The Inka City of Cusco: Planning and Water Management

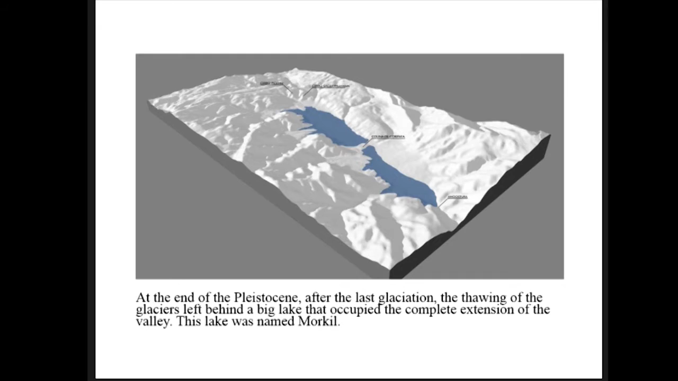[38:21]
Cusco valley is a valley from glacier origin so when the glacier melt it let this system of lakes